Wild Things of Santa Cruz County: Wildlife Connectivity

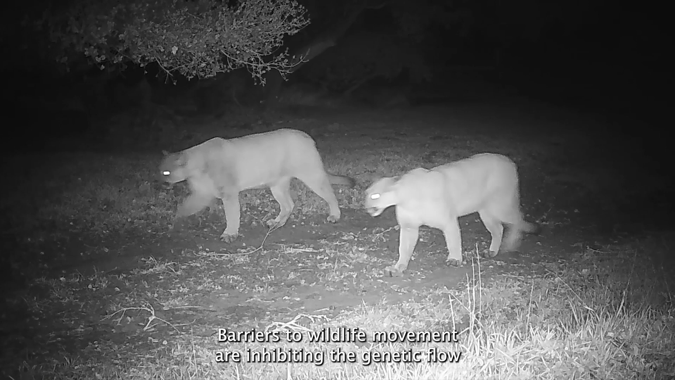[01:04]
Barriers to wildlife movement are inhibiting the genetic flow that is essential to maintaining a healthy and sustainable population of pumas and other native species.
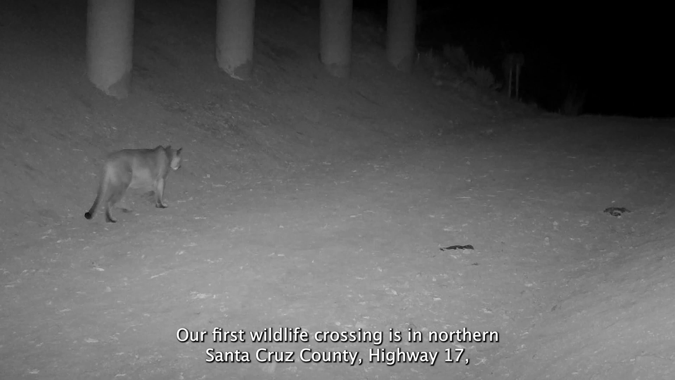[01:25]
Highway 17, and currently provides safe passage under the heavily trafficked highway.
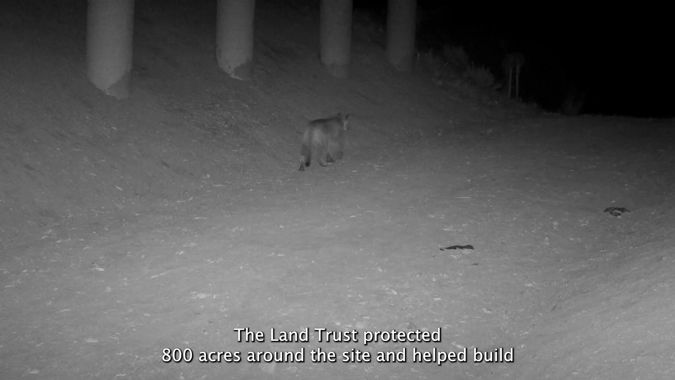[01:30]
The Land Trust protected 800 acres around the site and helped build the crossing. And wildlife are now frequently using the tunnel, including bobcats, deer, and mountain lions.